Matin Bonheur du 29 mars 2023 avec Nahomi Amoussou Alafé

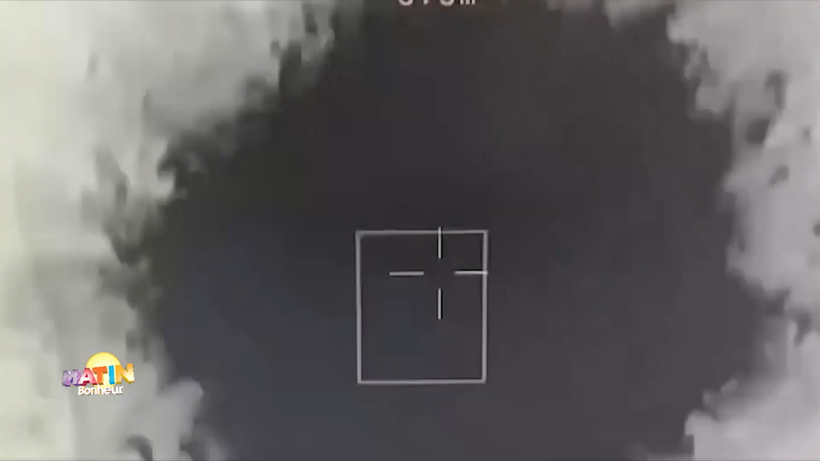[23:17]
de nombreux terroristes ont été neutralisés
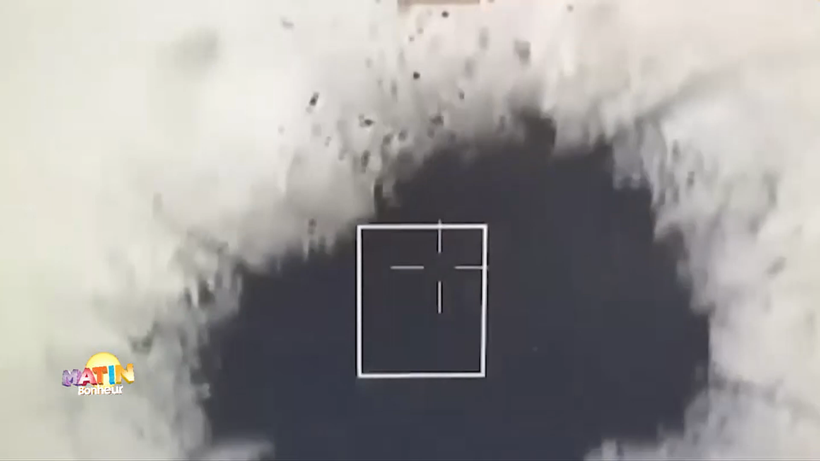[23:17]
alors qu'ils revenaient pour chercher les dépouilles
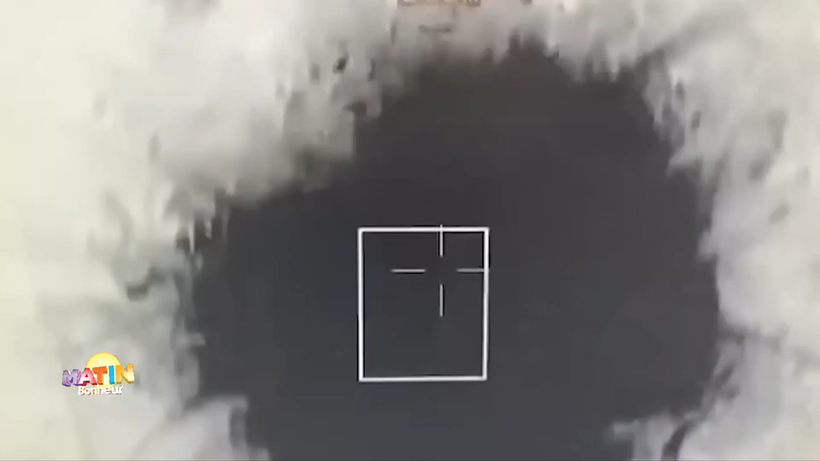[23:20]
de leurs compères qui avaient été eux aussi auparavant tués par l'armée burkinabé sur le même site.